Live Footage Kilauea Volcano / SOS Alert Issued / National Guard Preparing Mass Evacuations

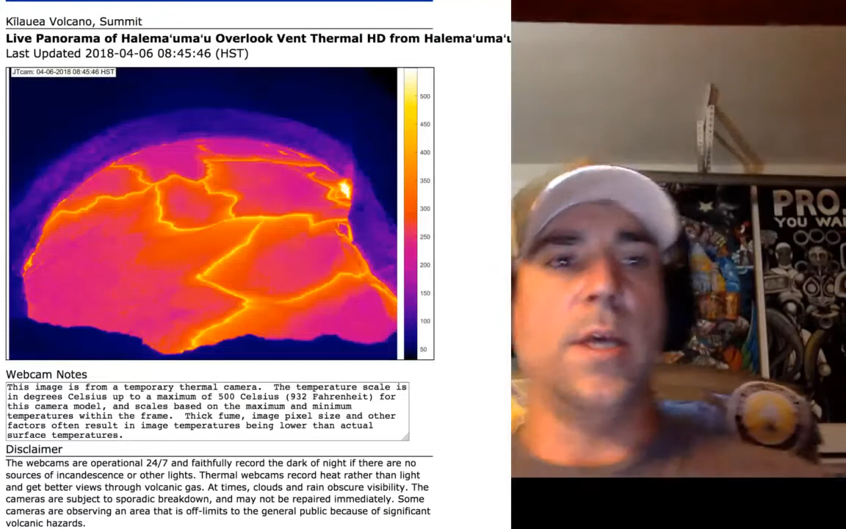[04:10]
Now, this is showing you that the temperature is about 932 degrees in there right now. Fahrenheit, Kilauea Volcano Summit. This is the thermal HD. Let me see if I can refresh this real quick.
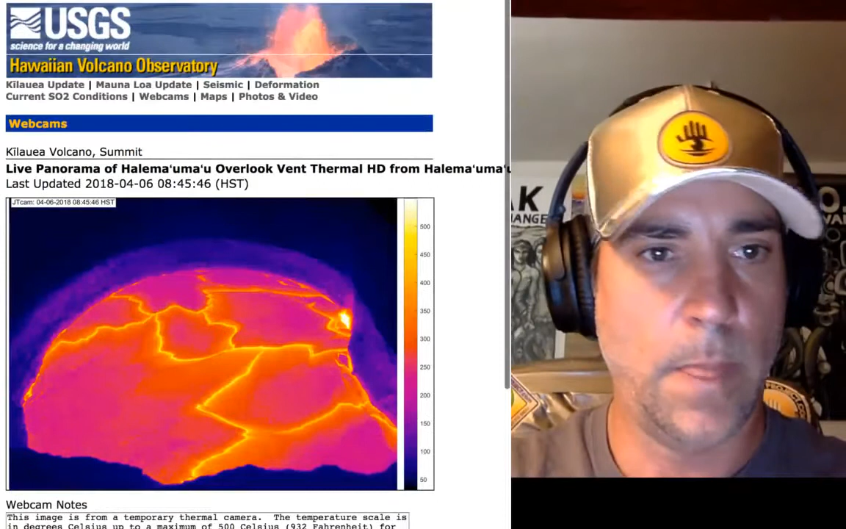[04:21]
Here we go. This was just from six minutes ago. It's pretty exciting. Now, if we go to Air Now, Environmental Protection Agency.